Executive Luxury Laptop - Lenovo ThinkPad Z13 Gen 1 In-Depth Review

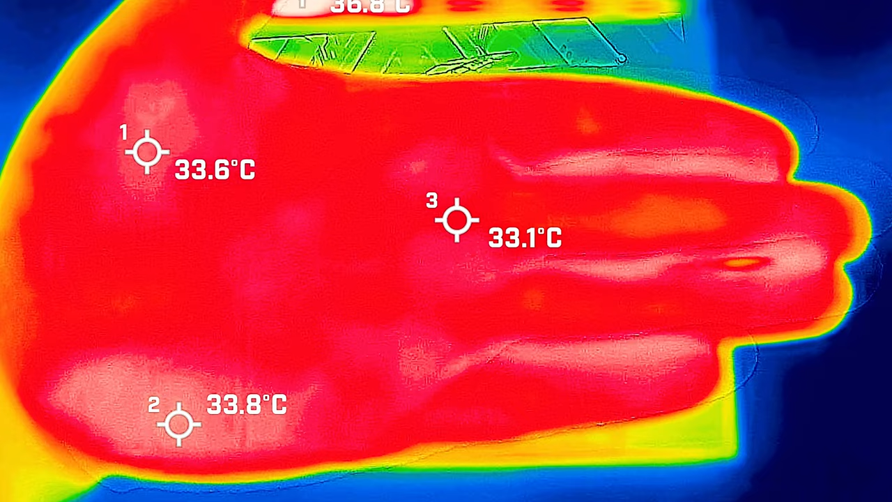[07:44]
a reference point your average hand at this sort of ambient temperature was about 33 to 34 degrees celsius so it can hopefully give you an idea of how hot or how cool this laptop could be so I took my base measurement when the computer was idle and the hottest area on the keyboard measured in at 31 degrees celsius and the fan noise was at 35 decibels so still practically silent and the average internal core temperature was 40 degrees celsius then I put 20 percent load on the computer so that's pretty much like average use those tasks like office productivity work
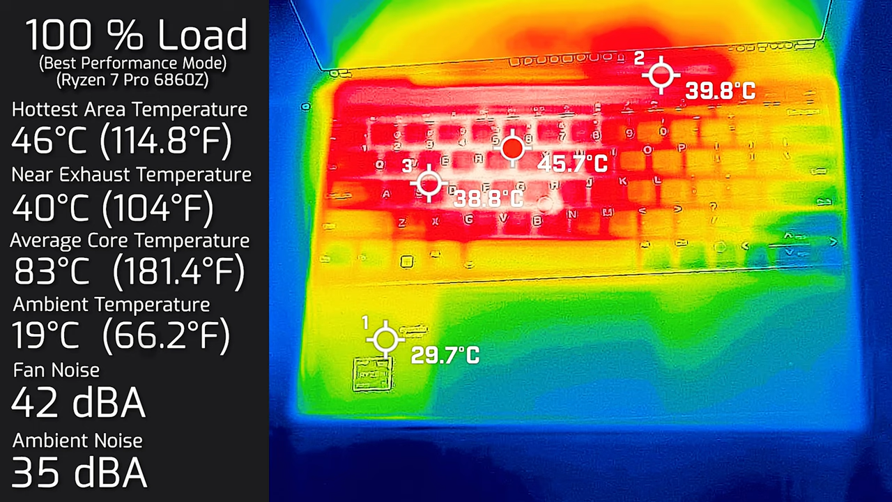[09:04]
the hottest area on the keyboard measured in a maximum of 46 degrees celsius and as for the fan noise hit a maximum of 42 decibels and the average internal core temperature was 83 degrees celsius then I also measured the bottom back cover went to 100 load and the hottest area on the back cover was 44 degrees celsius and of course the fan noise stayed at 42 decibels looking at the result the z13 gen one is practically
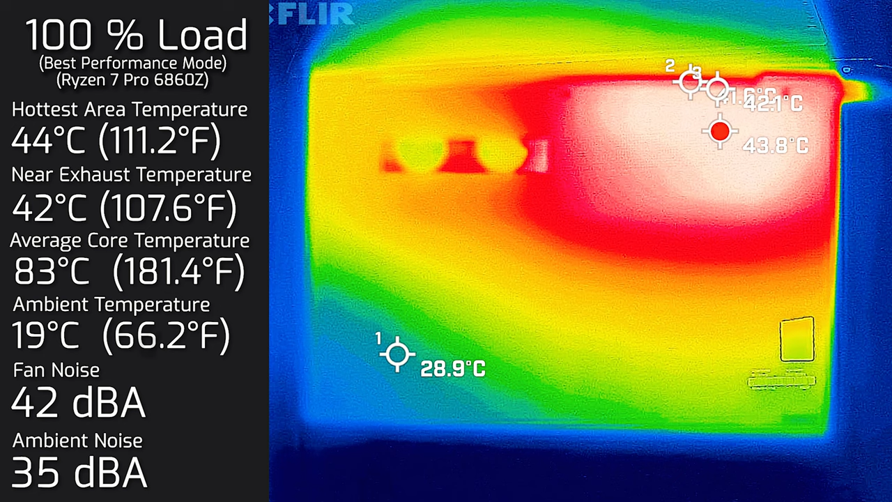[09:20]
quiet all the way through until you put a full load onto this computer and even at full load the fan isn't that noisy at all let's have a little stability performance of the processor for long duration tasks for the